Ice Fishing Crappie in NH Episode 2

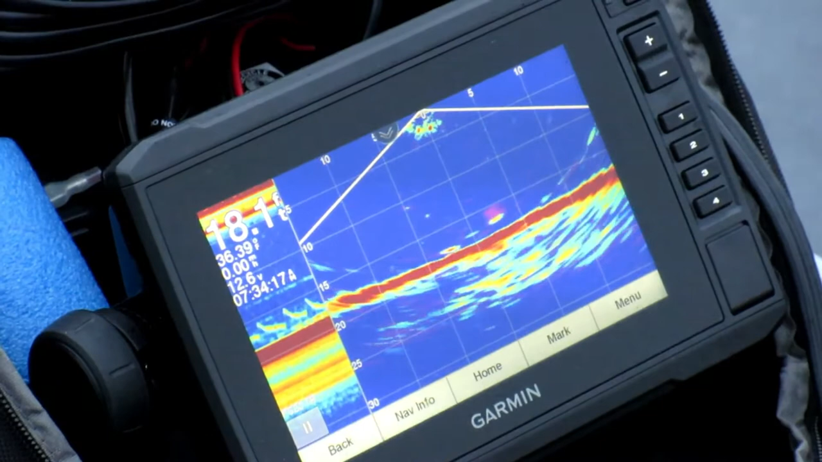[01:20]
You can actually see that little red mark on the bottom right is his jig. Here comes a fish.
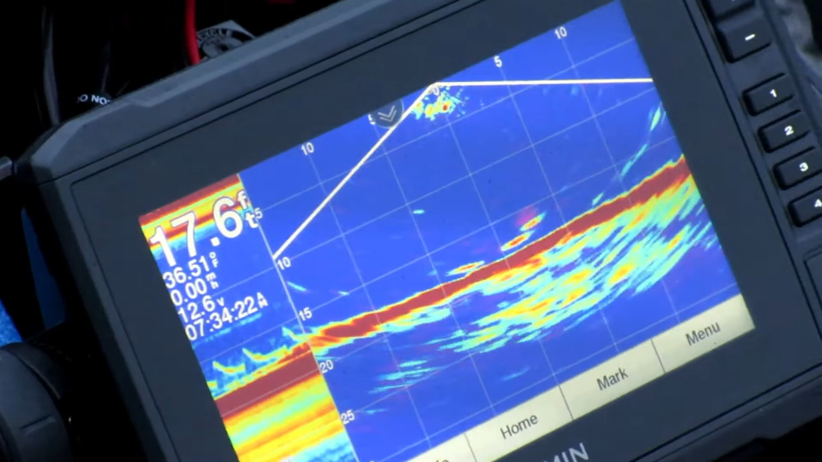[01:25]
On screen: depth 17.6 ft
Yup, and there's a fish coming in from the left. There's more than one. Here he comes. I'll keep him right above him. Look at that. Fish on.
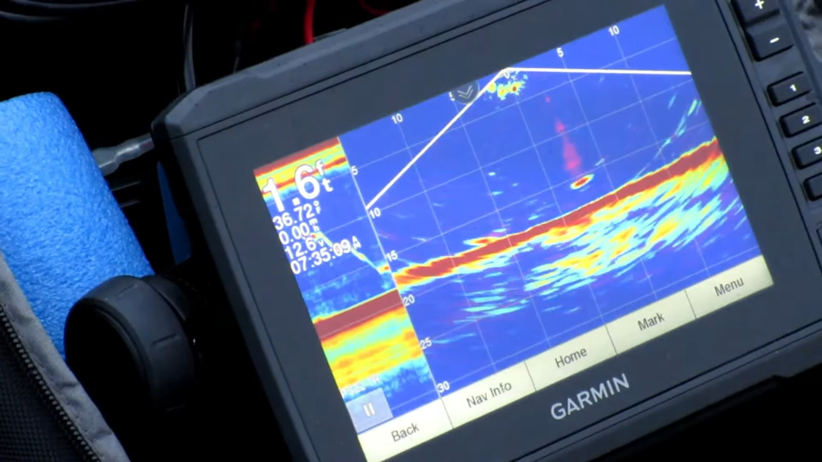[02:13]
Zoom in on that. There goes your jig. They just kind of keep it about a foot or so above their head.
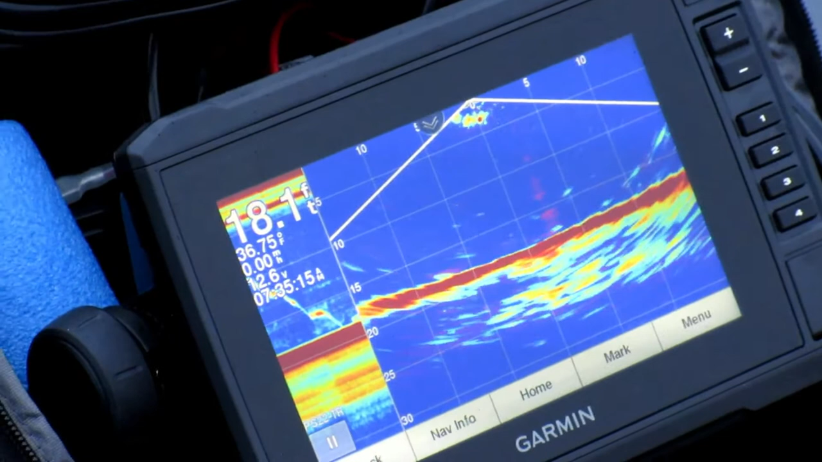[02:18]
Yeah. They're sight feeders and they like to attack from below.